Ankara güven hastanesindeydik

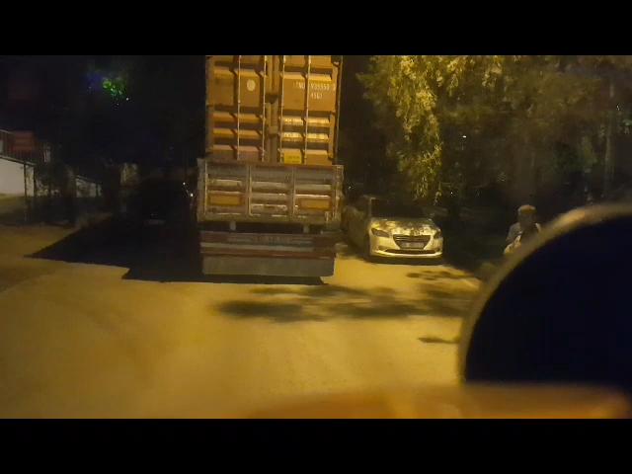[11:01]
Evet, ikinci araba da boşalıyor. Ben yanaşacağım. Arkamda Ramazan abi yanaşacak.